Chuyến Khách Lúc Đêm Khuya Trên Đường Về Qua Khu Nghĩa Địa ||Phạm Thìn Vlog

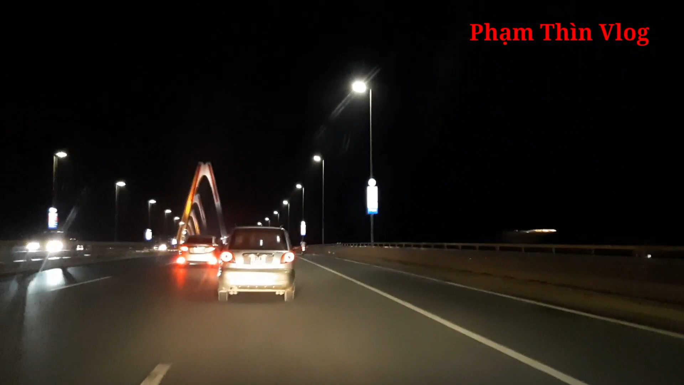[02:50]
chưa lên đến giữa cầu đâu mọi người ạ. Đây là cái cầu đẹp nhất ở khu vực Hà Nội ấy.
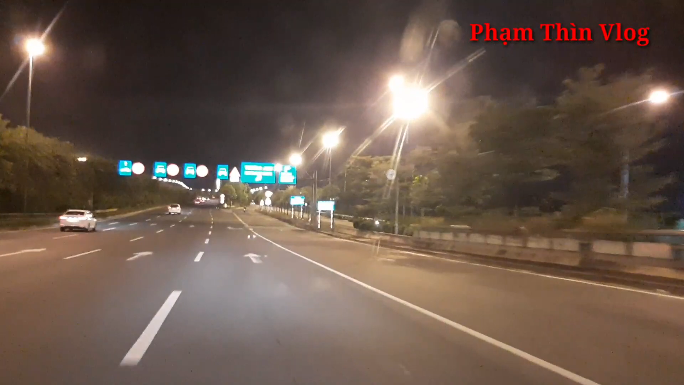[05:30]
Thế thì ra đây là xe máy và xe thô sơ nó bắt buộc phải đi vào cái đường gom bên cạnh ấy, chứ không được đi vào trong này nữa. Ở đây là cấm này, cấm xe máy, cấm xe đạp và cấm người đi bộ. Đường này là chỉ dành cho ô tô thôi các bạn ạ. Thì ở trong cái đoạn đường này là gồm có 3 làn này. Đấy, mình đang đi ở cái làn này. À có 4 làn chứ.
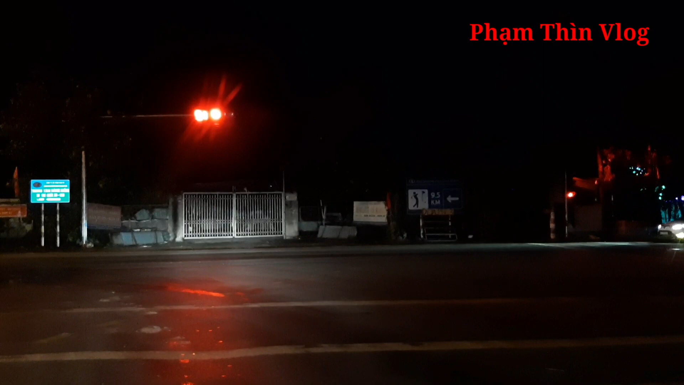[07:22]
Đây chỗ này là đường quốc lộ 3 cũ này. Mình sẽ bên trái xong thẳng đường đấy là sẽ về tới Phổ Yên quê hương mình. Đây là đường quốc lộ 3 cũ mọi người nhá. Buổi tối thì ở ngoài đường này thì cũng có đèn điện ấy, nhưng mà không sáng bằng cái đường Võ Nguyên Giáp ở bên lúc lễ mình đi.
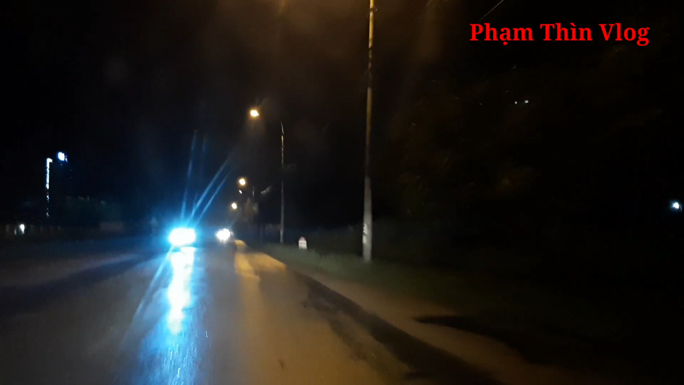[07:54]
Lúc này thì mình lái xe về tới khu vực cầu Đa Phúc rồi mọi người ạ. Đây là cái cầu Đa Phúc đối liền ranh giới giữa Thái Nguyên và Hà Nội. Mình đi qua cầu Đa Phúc sau thì lên đến đây nè. Cái đoạn đường này là
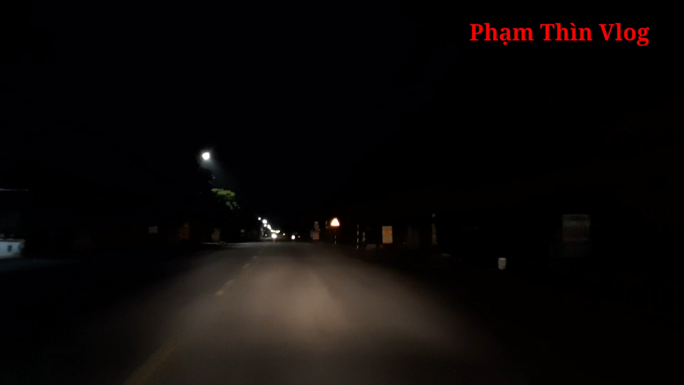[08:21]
khu vực của Thanh Xuyên mọi người ạ. Thanh Xuyên là một trong những khu vực cũng rất là nổi tiếng ở Phổ Yên mình về cái vấn đề xã hội. Đấy, ở bên đường này các bạn có thể trông thấy những cái các em đứng để vẫy khách này.